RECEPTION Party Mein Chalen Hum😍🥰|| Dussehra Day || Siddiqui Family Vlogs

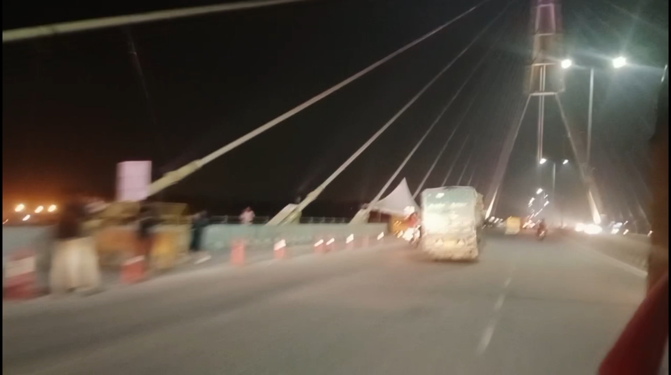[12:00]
और बहुत मज़ाते हैं आपर लाइटिंग है आपर और ये केबल